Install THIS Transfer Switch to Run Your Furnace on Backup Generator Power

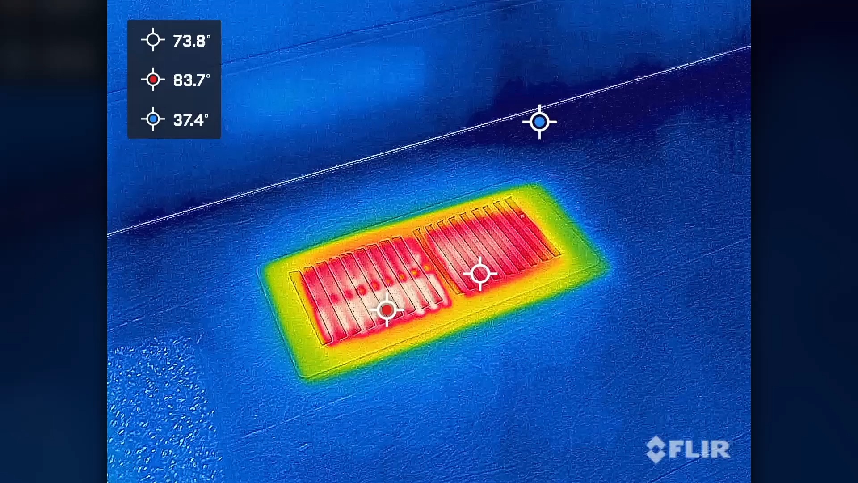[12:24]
double checked with my infrared camera and i see that there is some nice heat coming out of those registers indoors a little bit of a problem with that